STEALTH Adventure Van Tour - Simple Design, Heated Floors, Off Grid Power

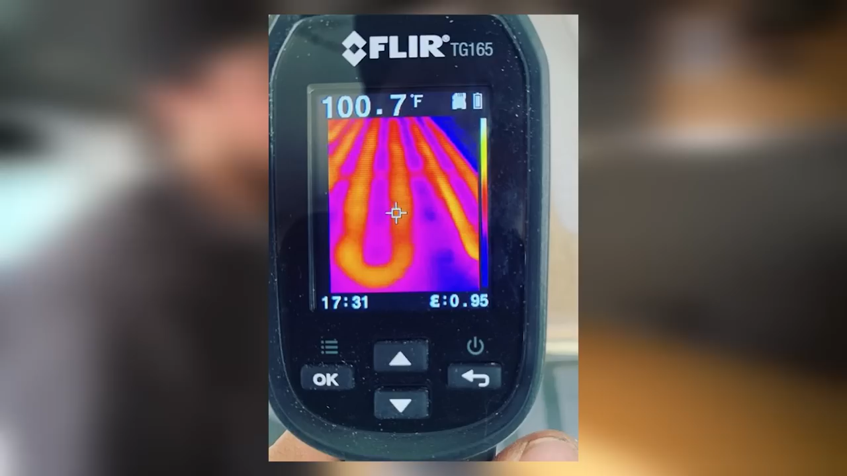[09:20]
On screen: spot 100.7°F
Yeah I have a little flare so like along the way sometimes for even installing power systems I can see resistance before it becomes an issue and the same thing took a picture of the floor just to see where the tube went and heat disbursement it's actually a pretty cool picture so I'll definitely send that to you.